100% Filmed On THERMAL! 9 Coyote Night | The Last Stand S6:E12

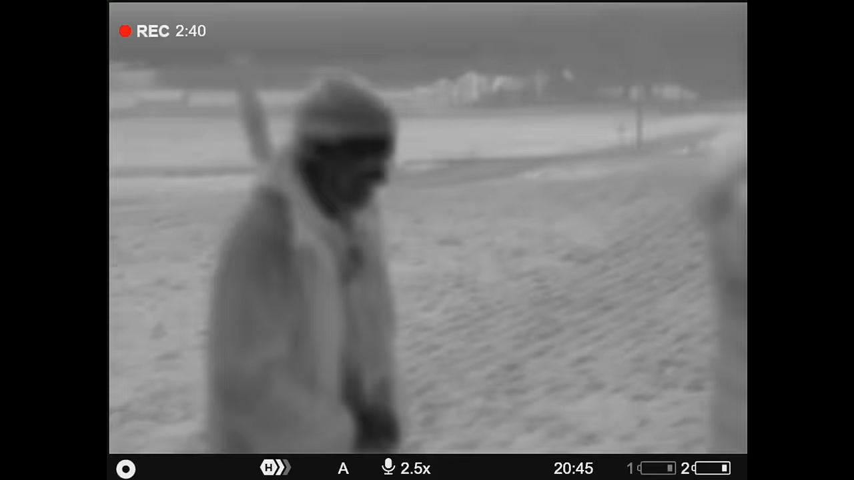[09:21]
Well, you got them getting their bubble, so we're going to make a move on them. Yeah, let's run up and check this boy. It looks like a bigger coyote. Dumb one. Dumb one. Big, dumb one.
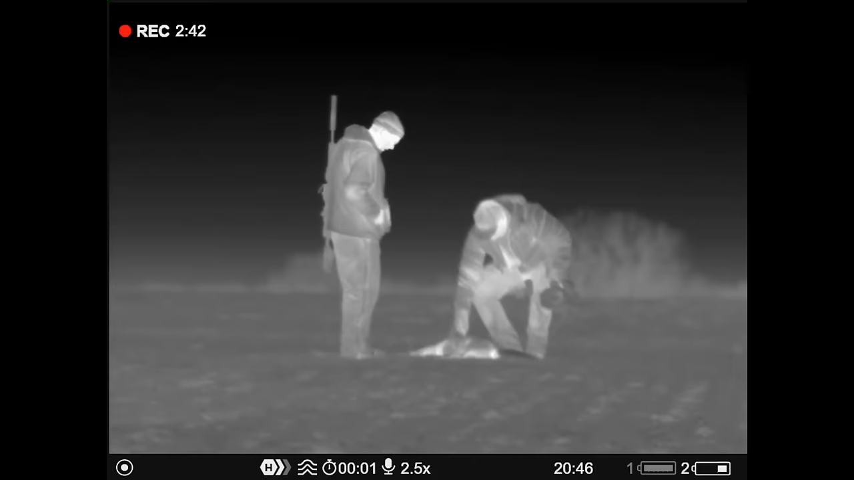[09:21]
A little low again, huh? A little male. Yeah?
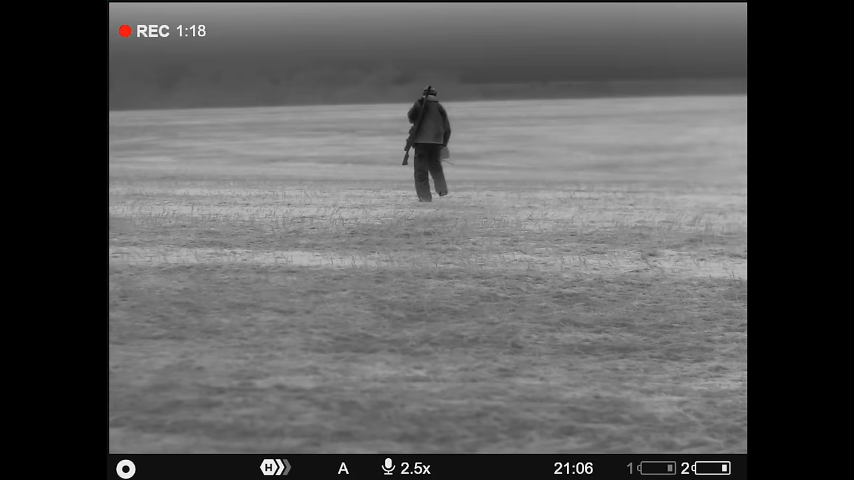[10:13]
All right. You got a little tight cord. They usually pop out right in this corner right here where I'm looking, straight south.
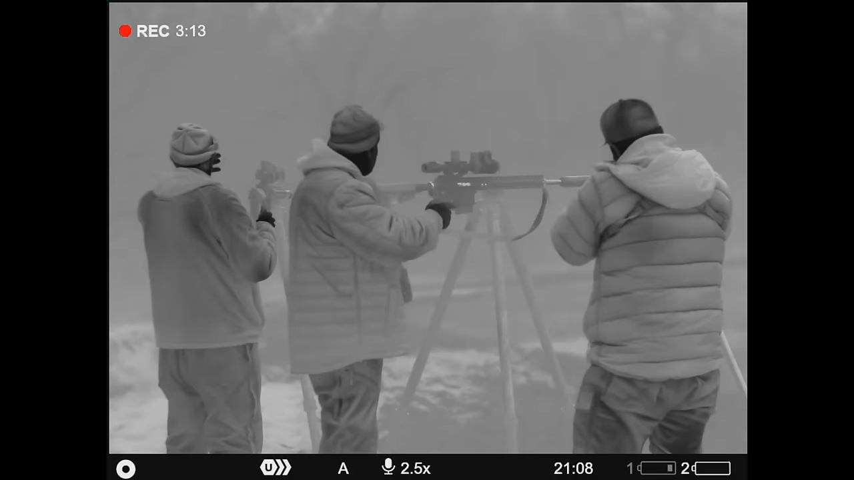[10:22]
I think I'm going to start out with puffball. I got the call over here kind of behind us and out farther than I normally do, so hopefully we can make it happen here.
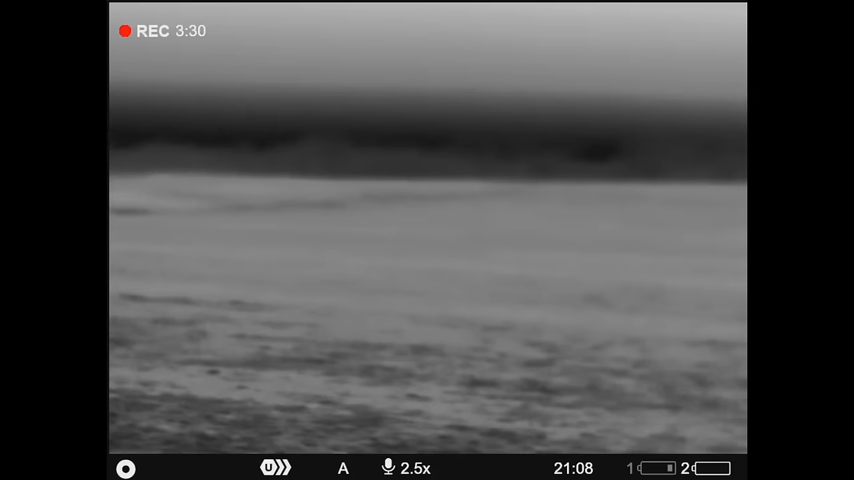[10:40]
We've got a few here before and burgered a few, so just see what puffball does for us and then I'll probably work into a little louder rabbit and then some puff fights.
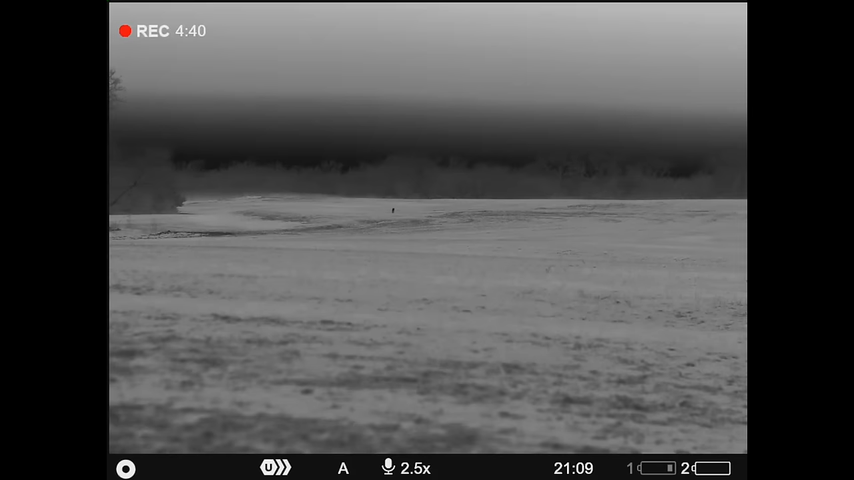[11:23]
Yep. Yep. Yep. Yep, I'll let you guys kill it.
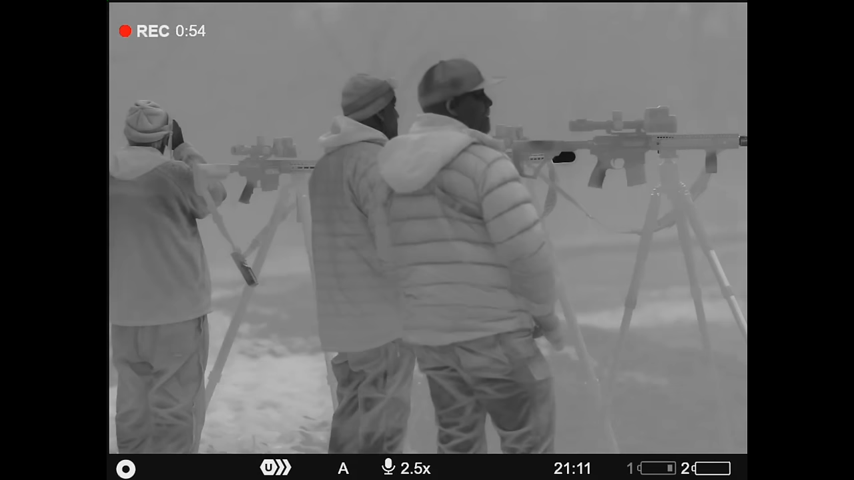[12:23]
I guess I kept watching over here, I'd let you guys do that.
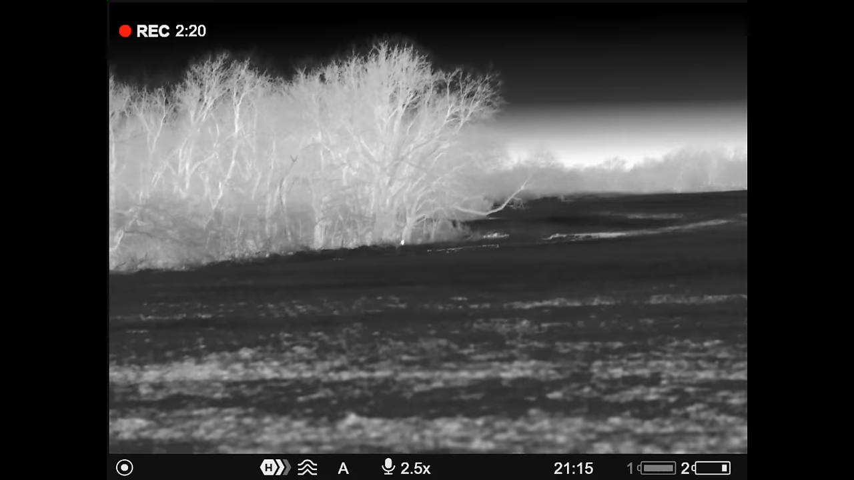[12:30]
Alright, I got this one. That ain't the same one I guarantee you.
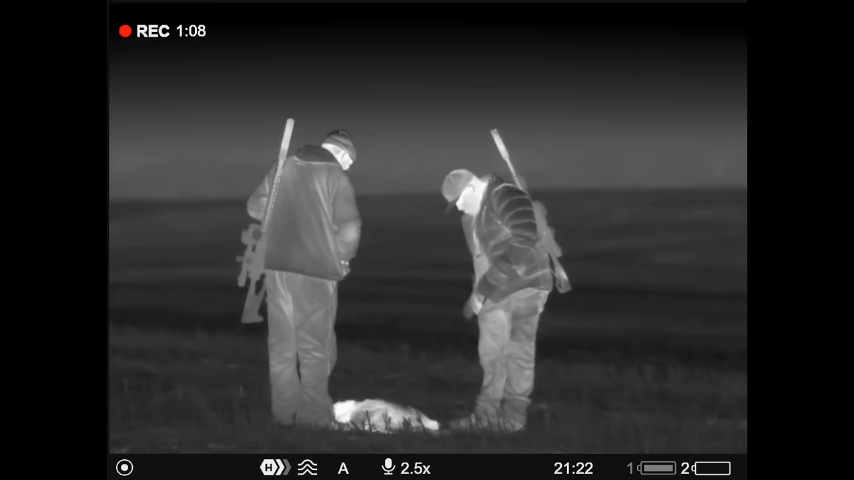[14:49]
Well it's a dead coyote man, three what, three out of four stands now? Yeah. This is the kind of nights we, uh, we hope for that's for sure.
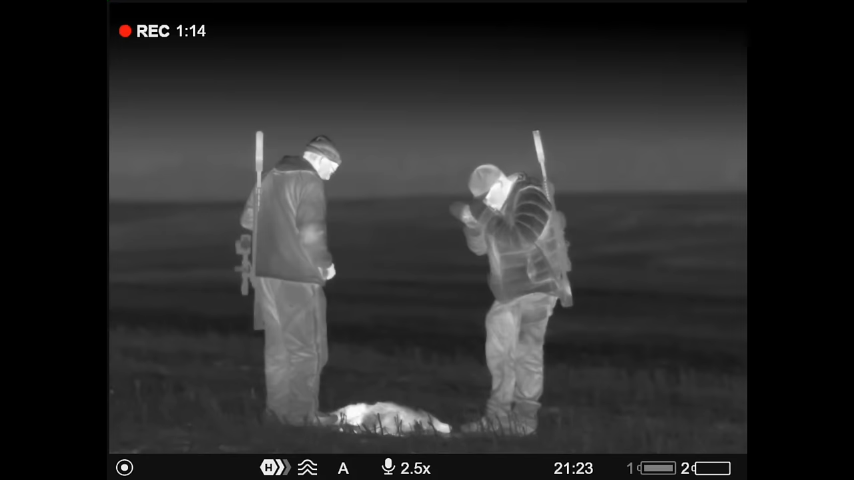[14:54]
Let's go back man's with a fire. Let's go back to the fire.
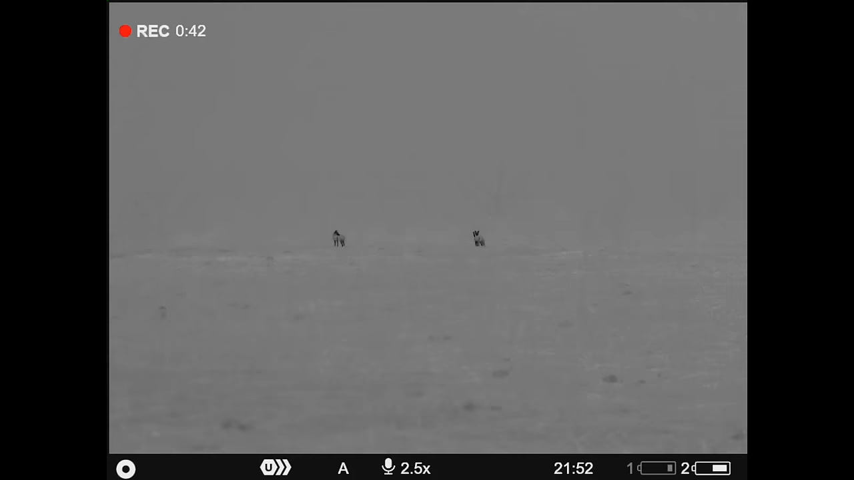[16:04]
Hit the pup's stress, yep, I'm getting ready to do it.
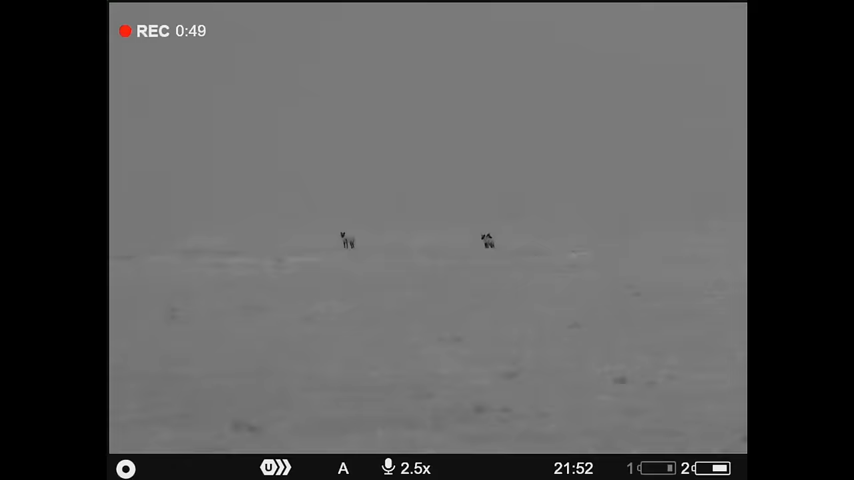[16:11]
Shoot the middle one, Mike. Are we going to have pup distress or what? I'm trying. Okay. Mike, let's shoot on three, you ready?
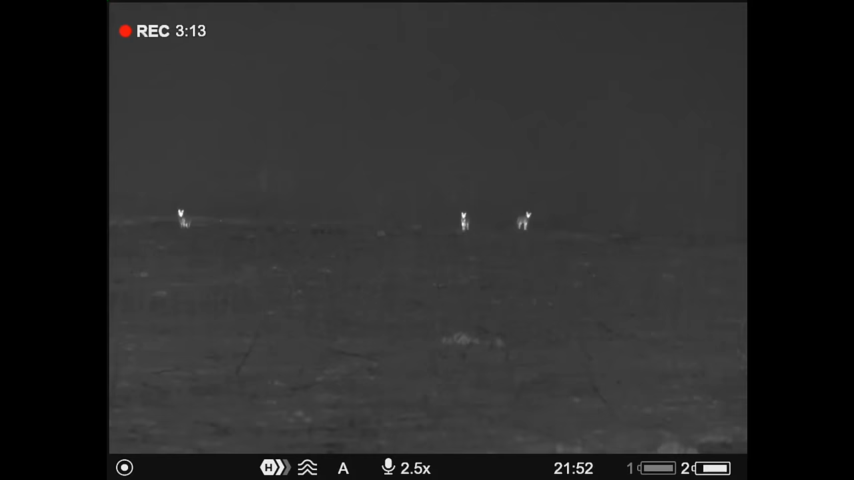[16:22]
You shoot the left one, ready? No. One, two, three.
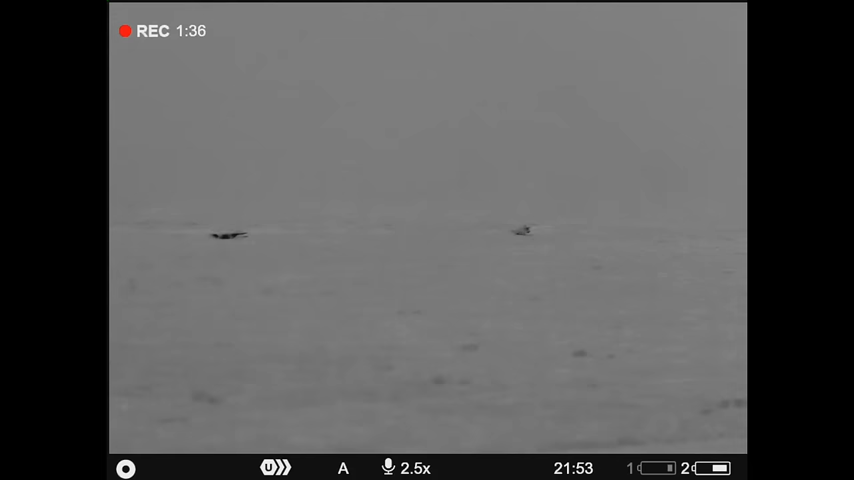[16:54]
Did you guys get two out front? Yeah. There, I got him.
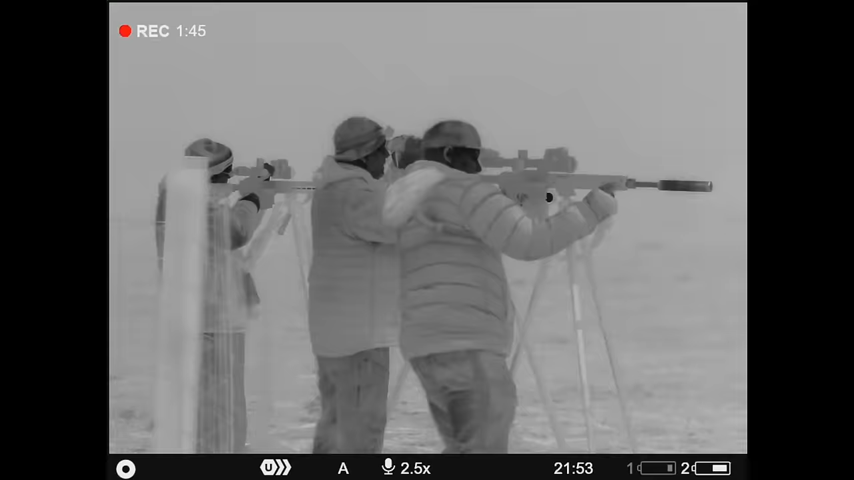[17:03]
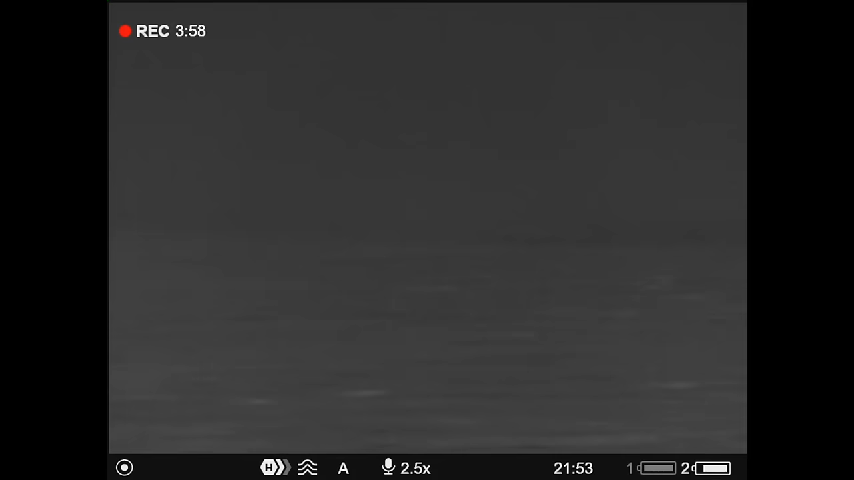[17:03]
Hopefully you did too. I don't know how well it looks, but.
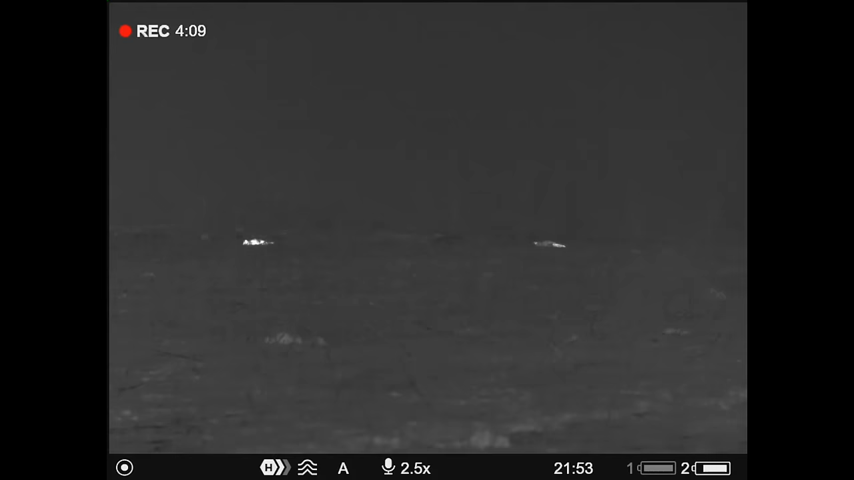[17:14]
No, I don't bother with a can. Mike, we pulled it off the one, two, three. Rick, you got that one running off to the left?
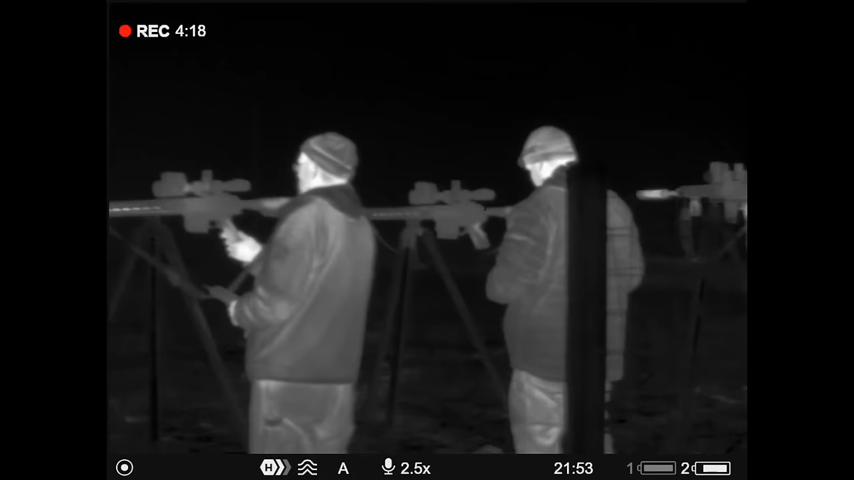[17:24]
Oh yeah, I got about the seventh shot. Did you get that one cam I shot running? Yeah, I did.
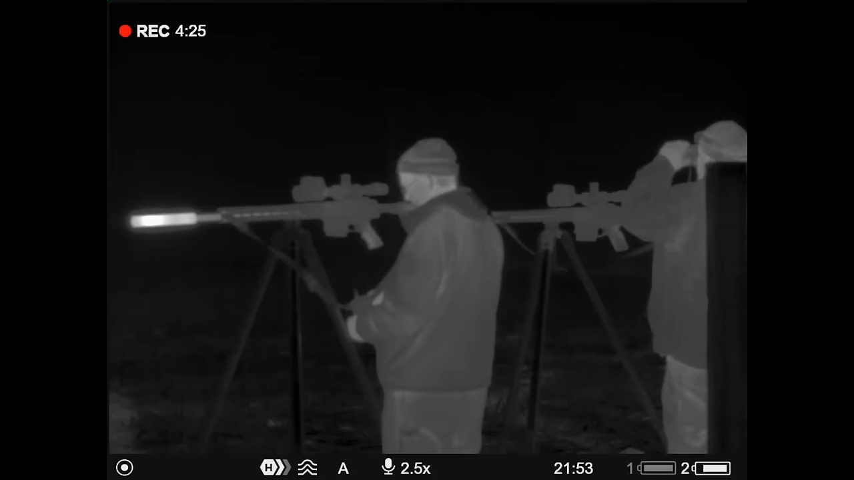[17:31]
Nice. Is it going on, Mikey? Yep. Well, you know, that was a, like,